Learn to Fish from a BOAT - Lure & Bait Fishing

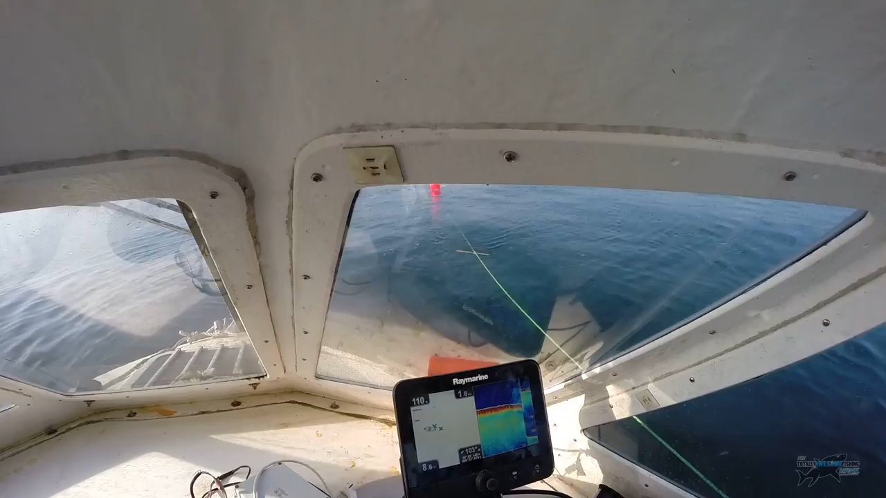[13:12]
That's a wreck there, is it coming up now? Is that just bait? Oh, that's probably, yeah, we might want to pull forward a little bit.
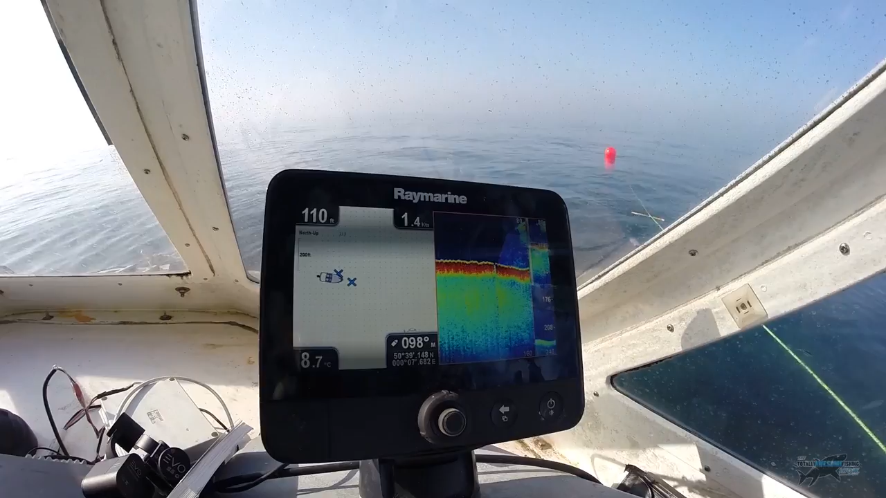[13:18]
On screen: water 8.7°C
That's all right, it's good. A couple of things you can see.